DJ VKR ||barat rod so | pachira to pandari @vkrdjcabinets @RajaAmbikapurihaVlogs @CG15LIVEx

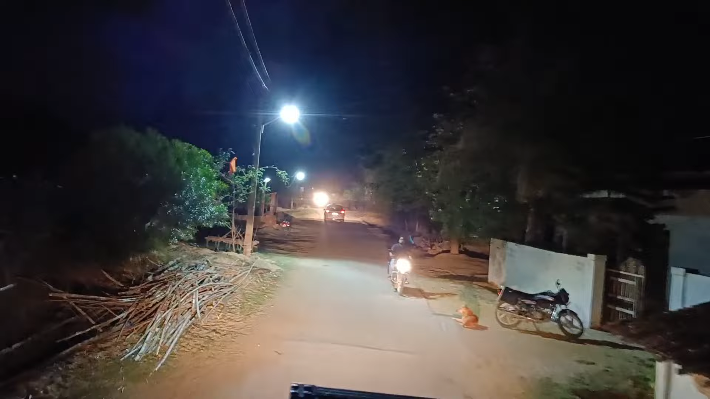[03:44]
अभी हम लोग सूरजपुर पहुंच चुके हैं।
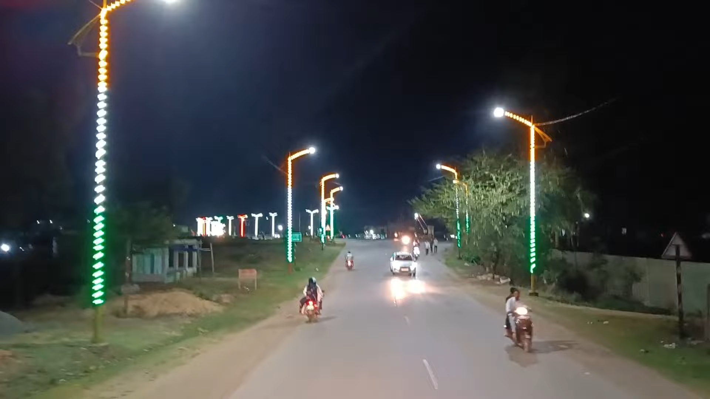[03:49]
कितना अच्छा सूरजपुर का नजारा देख सकते हैं, लाइटिंग। और अभी हम
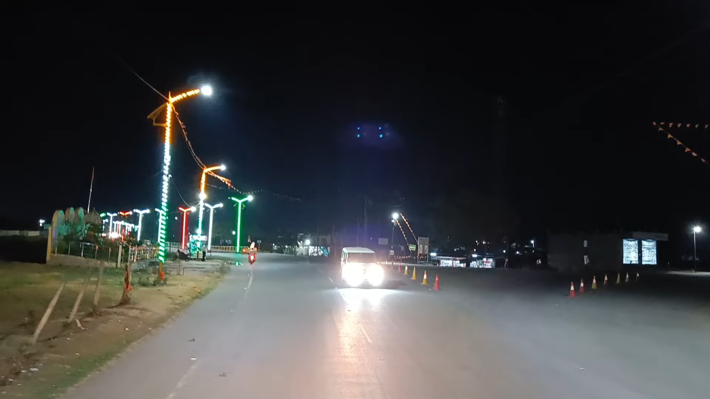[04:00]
बाईपास रोड में जाएंगे, हो सके तो